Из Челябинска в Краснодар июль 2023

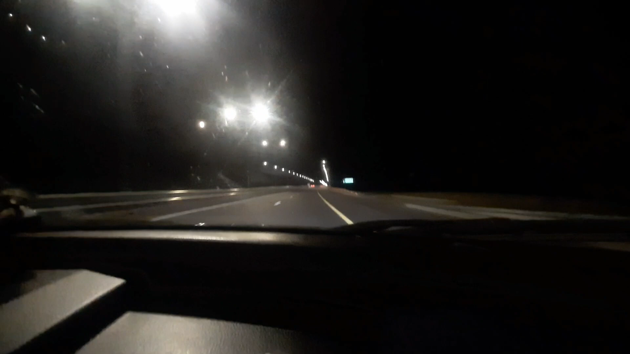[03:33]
падная дорога, подсветка, отличный асфальт, ехать одно удовольствие, 300 рублей стоят.
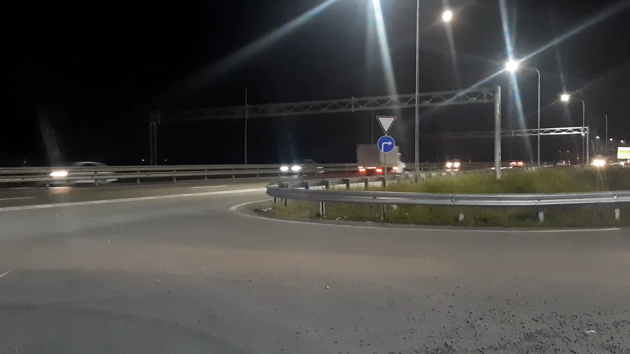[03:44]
Осталось совсем немного до Краснодара, второй участок платной дороги начинается. Сейчас здесь, думаю, финальная заправка газом у нас была.